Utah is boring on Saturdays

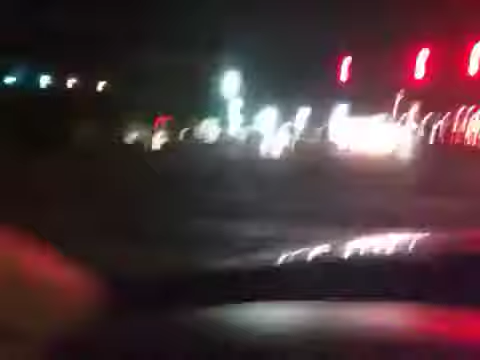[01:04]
can't even see you can't see anything it's all like pitch black it's 8 10 right now